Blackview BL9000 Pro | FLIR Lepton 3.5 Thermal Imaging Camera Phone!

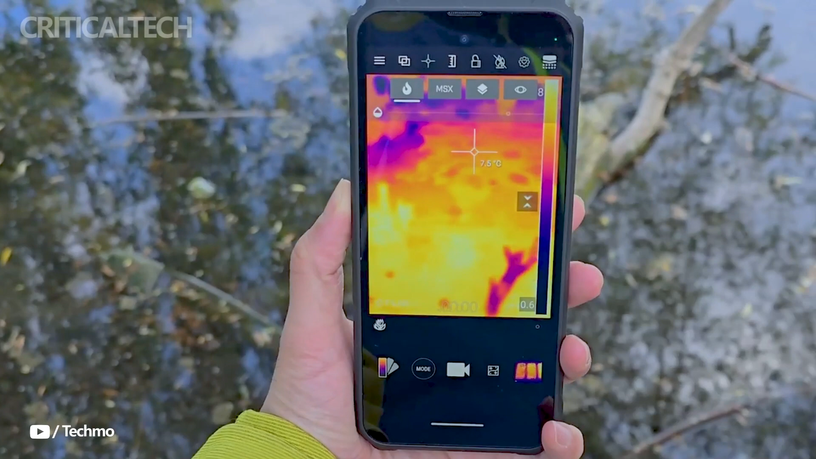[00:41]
courtesy of the cutting-edge FLIR Leptin 3.5 unit.
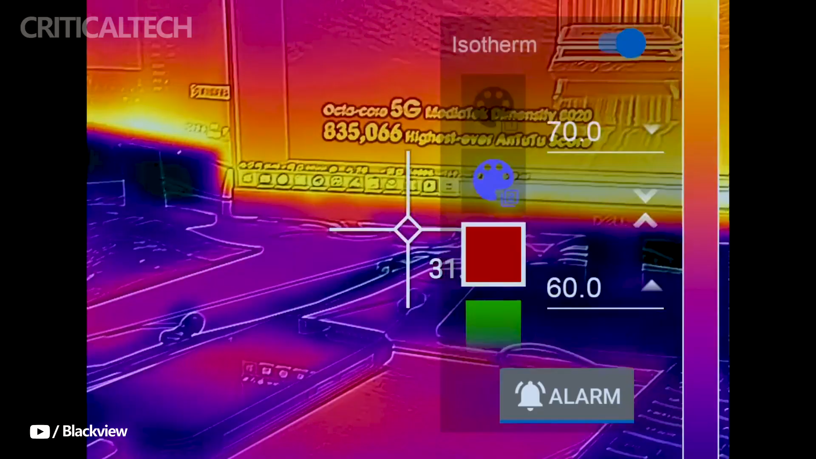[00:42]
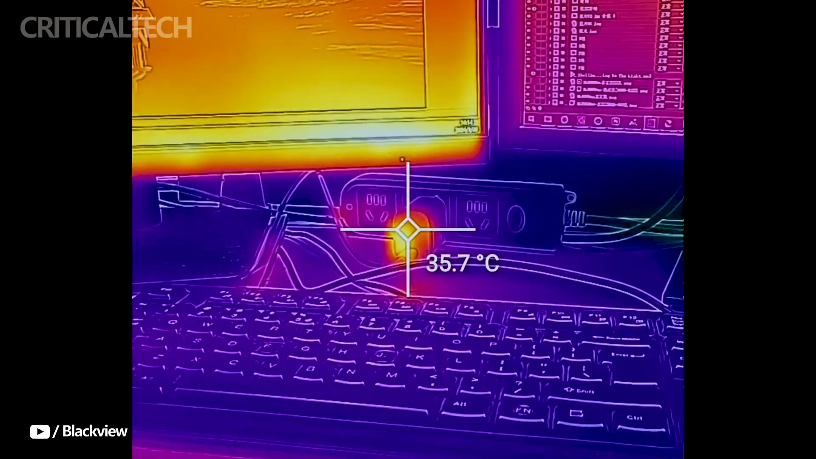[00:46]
On screen: spot 35.7°C
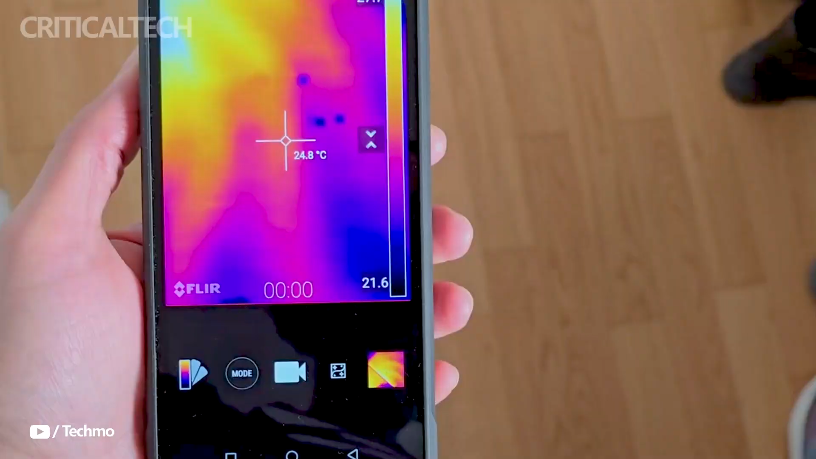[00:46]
On screen: spot 24.8°C
This tech promises to tail thermal capture at 160x120 pixels,
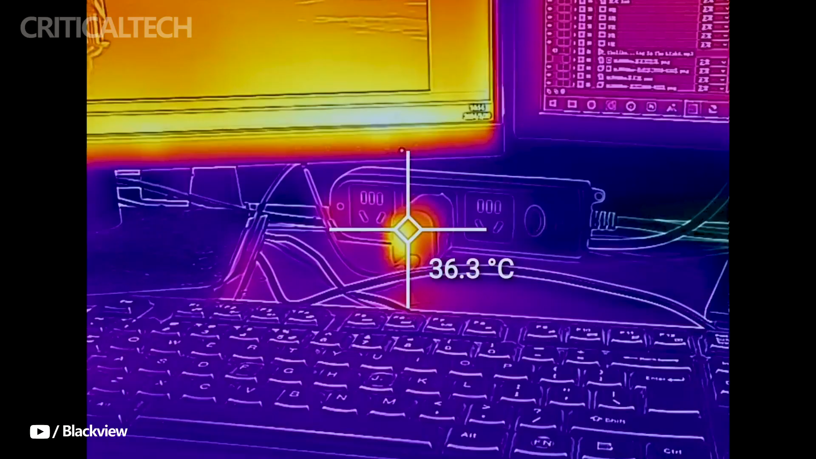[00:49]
On screen: spot 36.3°C
surpassing its predecessor, and ensuring sharper infrared imaging.
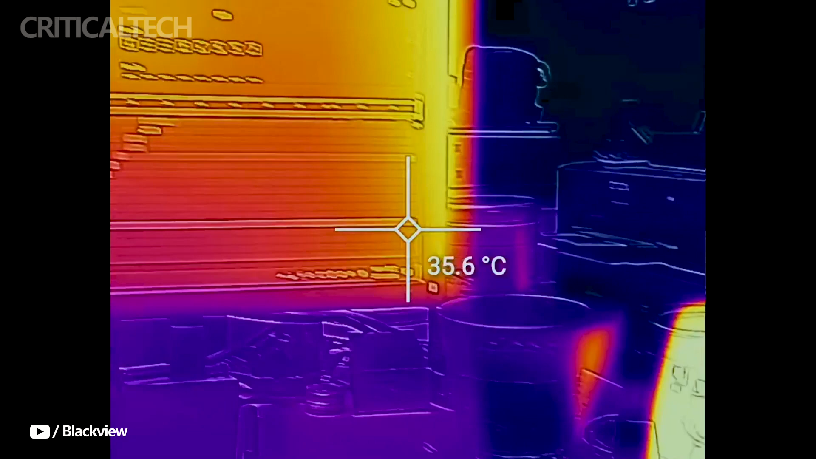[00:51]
On screen: spot 35.6°C
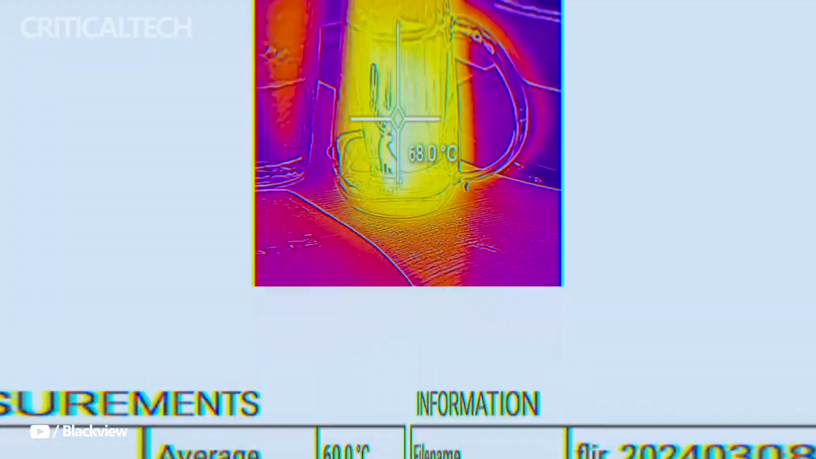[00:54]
On screen: spot 68.0°C
To enhance this feature, the phone comes preloaded with the My Flip Pro app, offering users an intuitive thermal imaging experience.